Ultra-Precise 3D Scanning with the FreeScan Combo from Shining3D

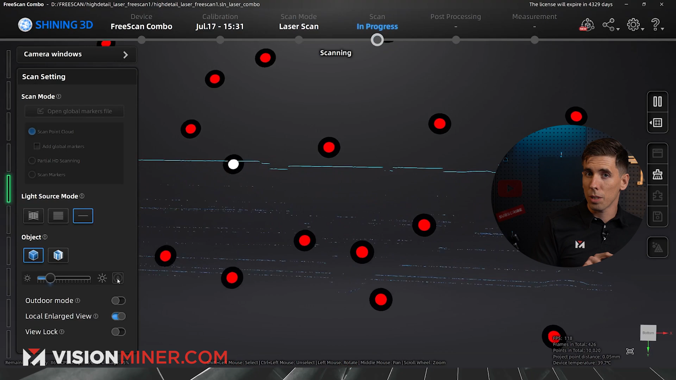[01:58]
When you're scanning in super high resolution, you have to spend more time gathering points.
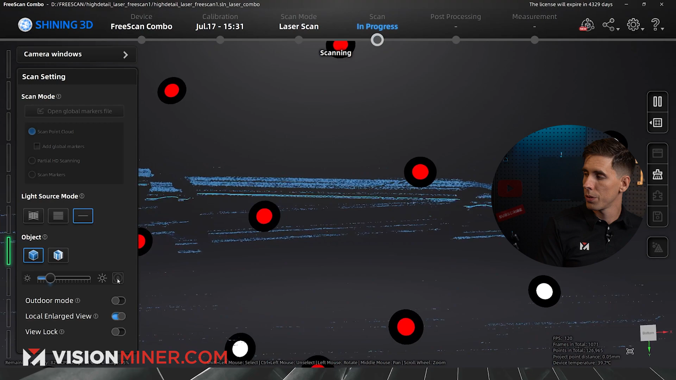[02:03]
Per square inch, you're picking up something like a hundred fold as many points.
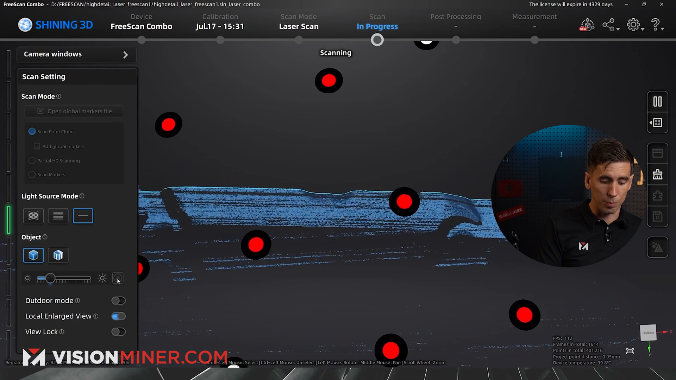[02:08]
So it takes a lot longer.
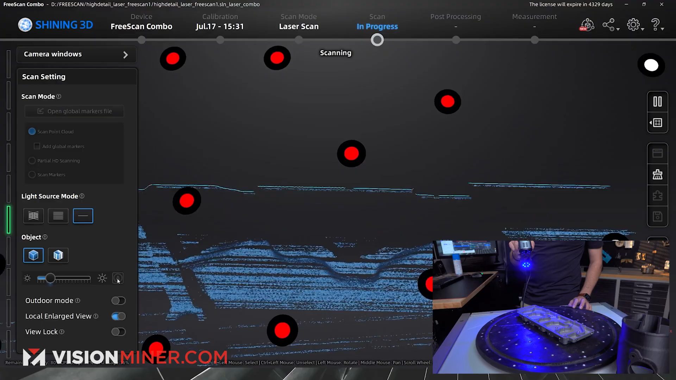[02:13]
As you can see here, if I was in low resolution, I'd go and the whole thing is done.
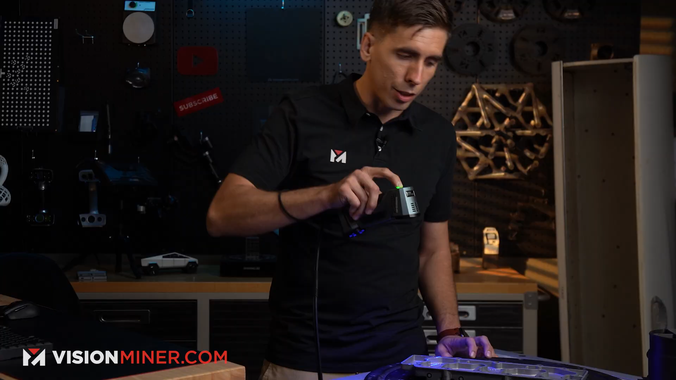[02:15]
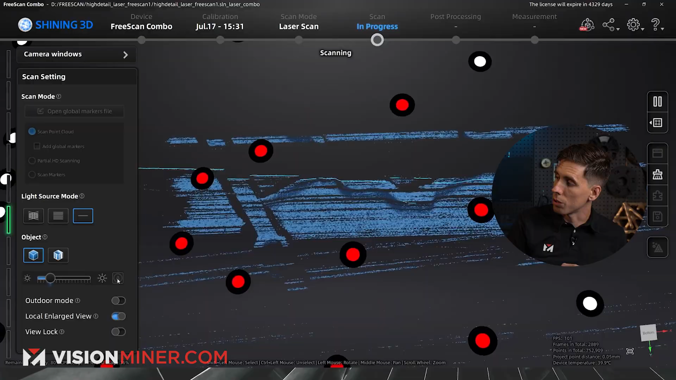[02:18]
But at this resolution, you've really got to just take a little extra time. That's one of the reasons I like having an automated turntable that just rotates.
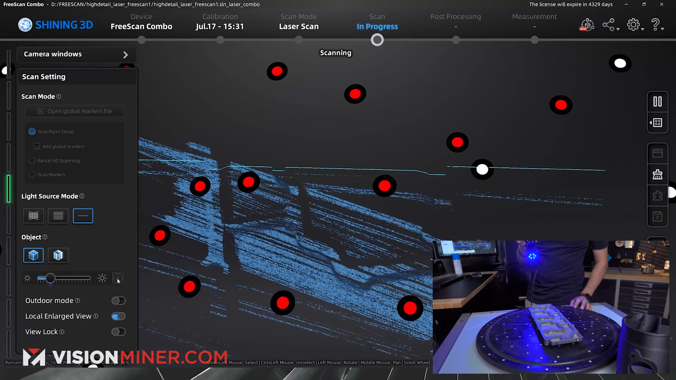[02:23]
And then you can get a little mount for this, put it on a tripod.
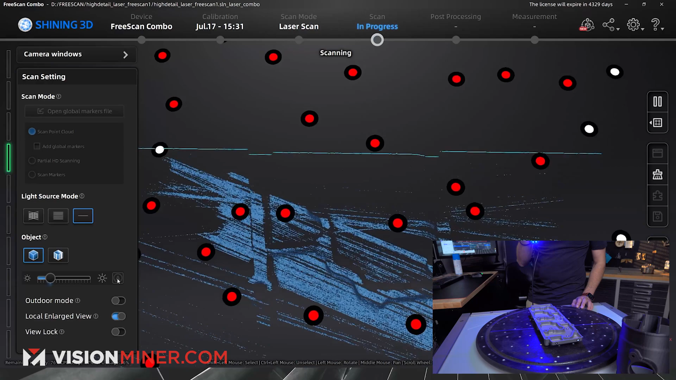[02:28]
You can set it up and just let it go. Come back in five minutes and you've got a ridiculously high detailed part.
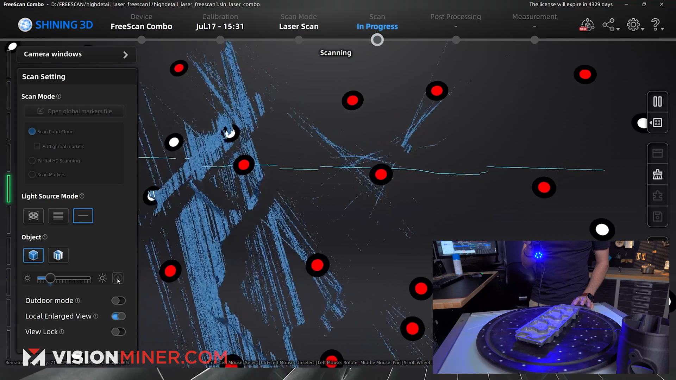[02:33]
So you can see I'm going through here. It's going to take a while.
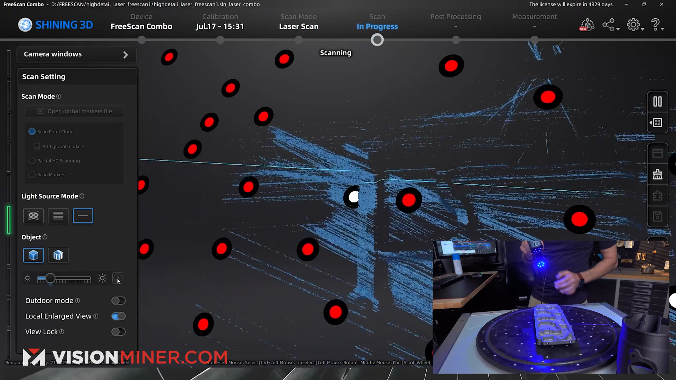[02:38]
I'm actually going to pause and I'm going to switch to the seven laser lines.
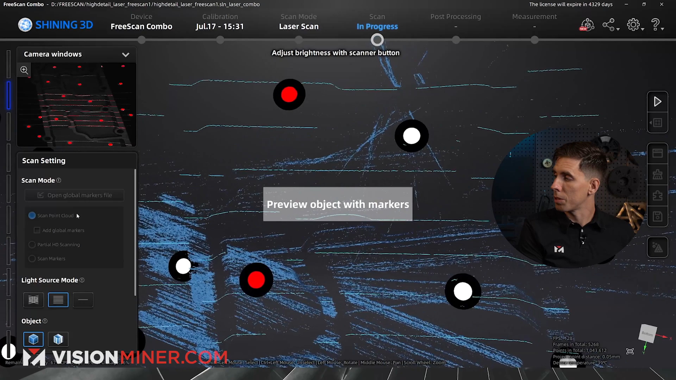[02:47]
So I'm going to do this. I'm going to just hit it.
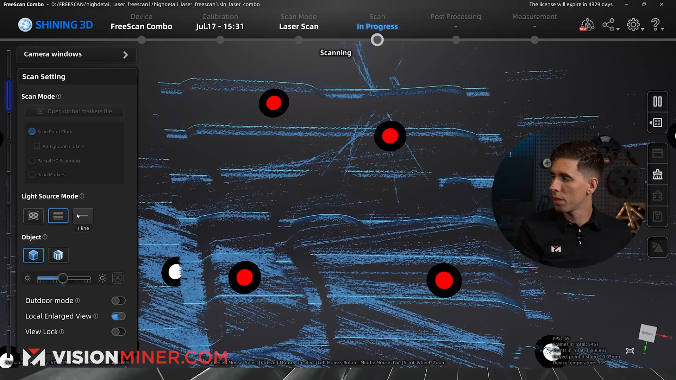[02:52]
And then we're just going to be very patient. And we're just going to gather a ton of data.
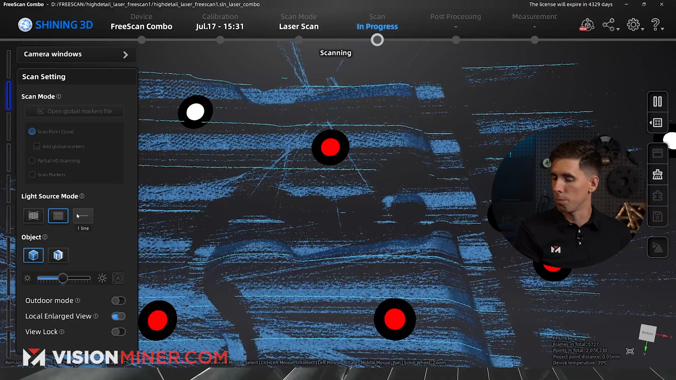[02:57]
I'm actually too far away. I'm super close to the part. This is way closer than you would be on most scanners.
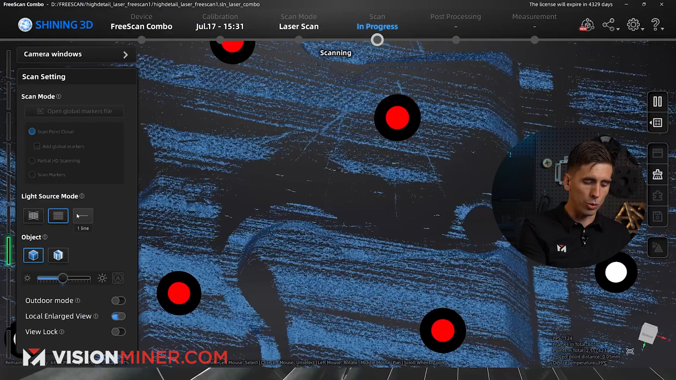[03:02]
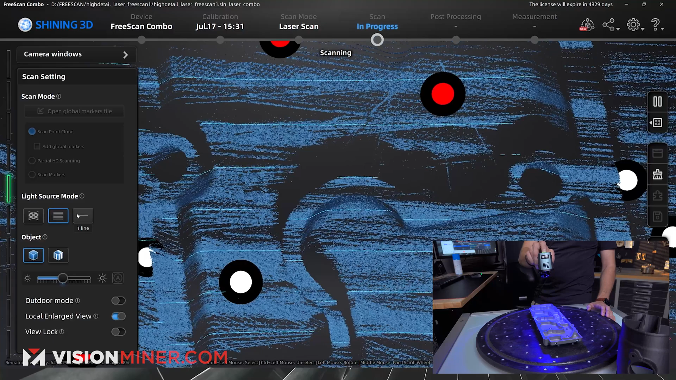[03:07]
And then I can, you know, just sort of jostle the Lazy Susan a little bit.
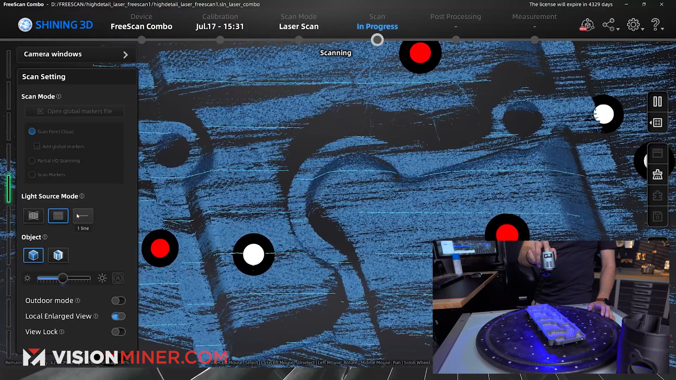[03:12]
But I'm going to focus on getting this area with the serial number and those little
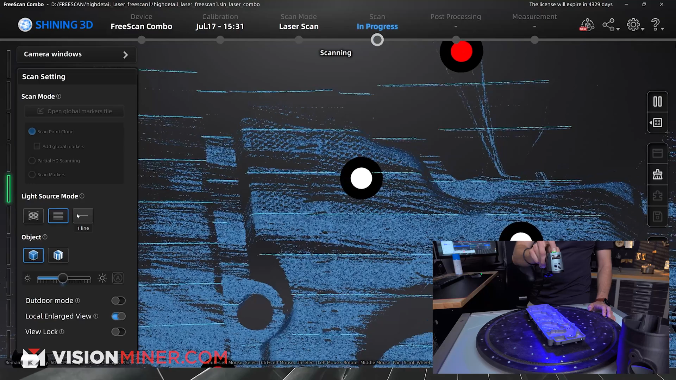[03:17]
stamps for this cast part.
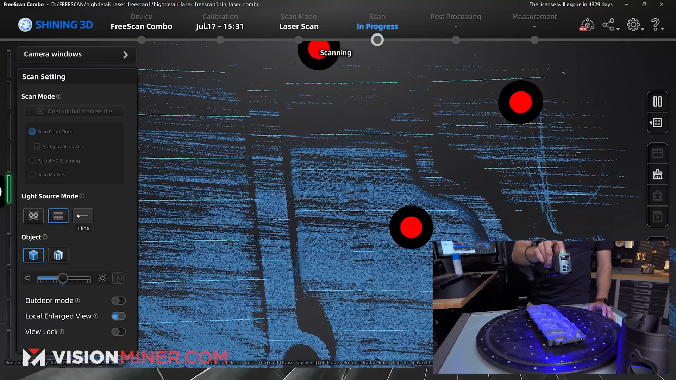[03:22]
And I just want to get all that detail in there. So I'm just going to hold it in one spot and just sort of rotate.
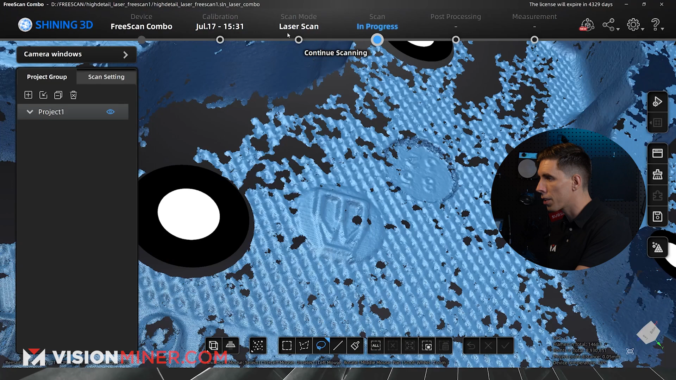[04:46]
So I'm going to go back and we're going to keep adding to this scan.
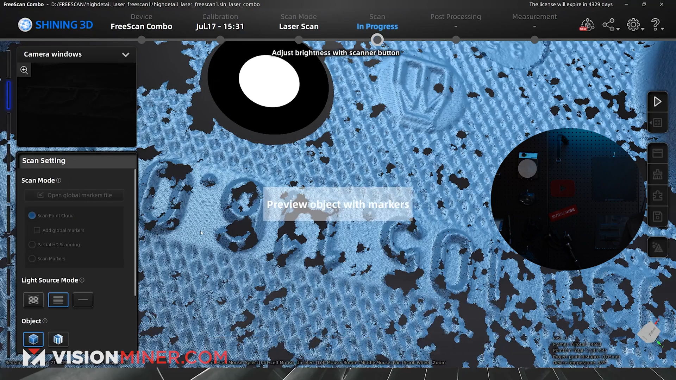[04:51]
And I'm going to use 36 lines to fill in more of that data.
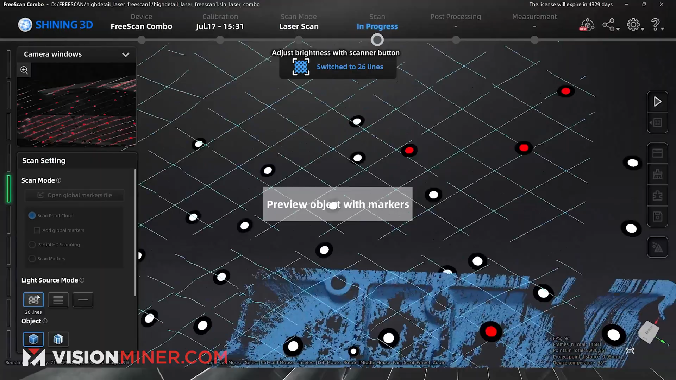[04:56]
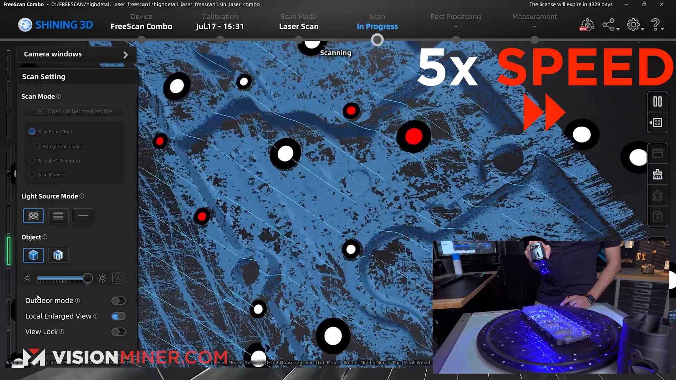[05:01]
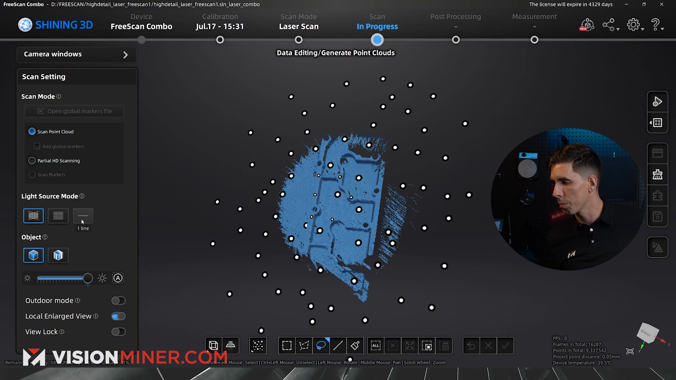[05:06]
And now I'm going to spend a little more time on these seven lines just to really focus in on that area.
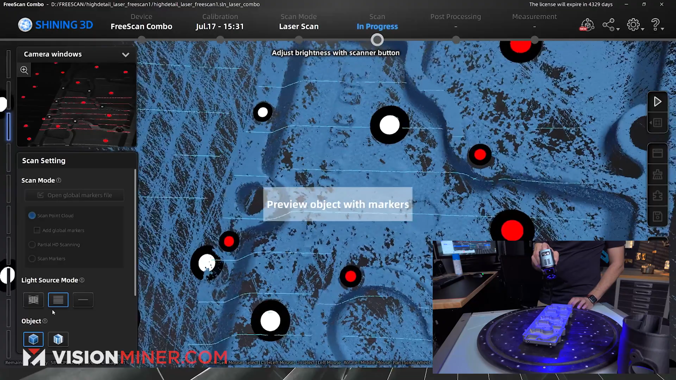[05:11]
All right.
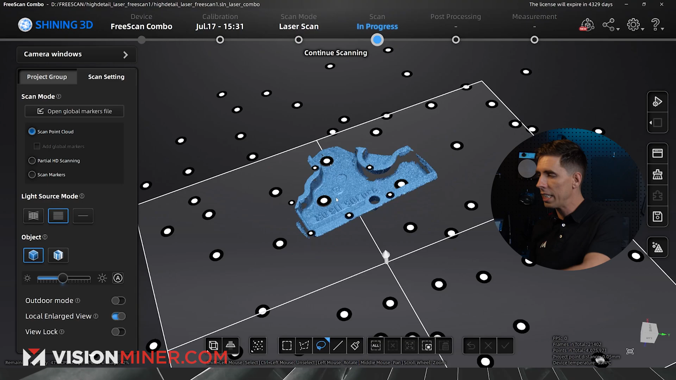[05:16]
So I deleted some data that I didn't want. I'm just going to rotate this around.
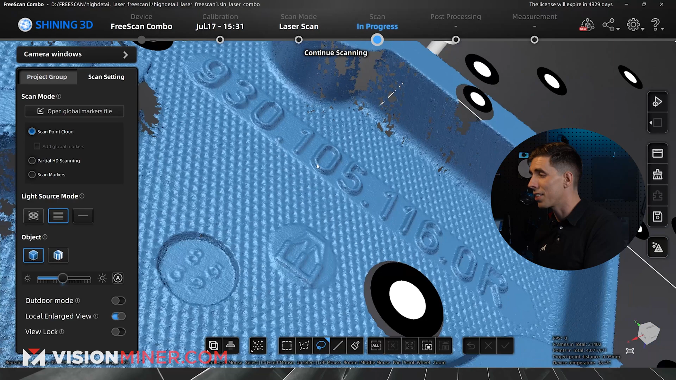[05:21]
And this detail is looking really good. This is looking really nice.
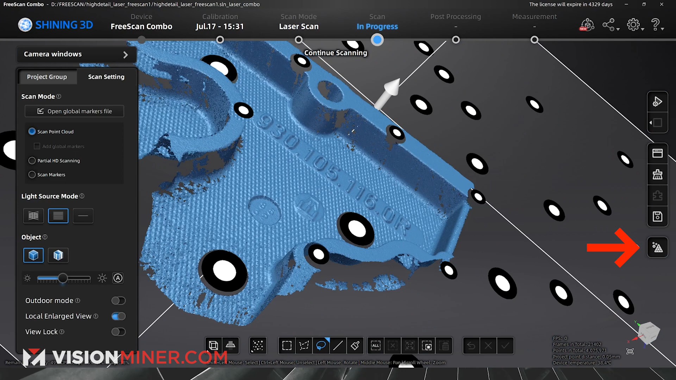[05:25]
So I'm just going to go straight into meshing the model to create the STL or OBJ or whatever I want.
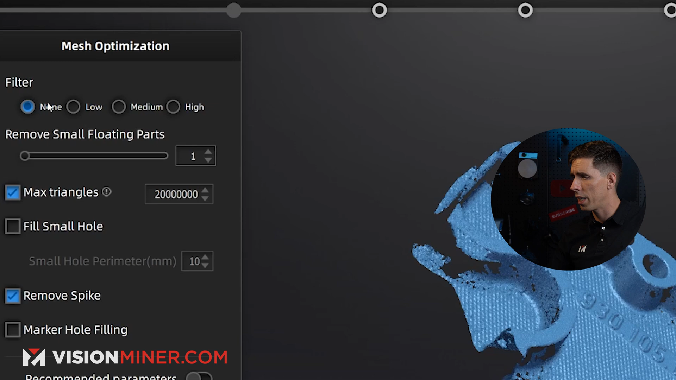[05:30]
Filter, you can go low, high, medium, none, whatever. If you're doing reverse engineering, you'll do none.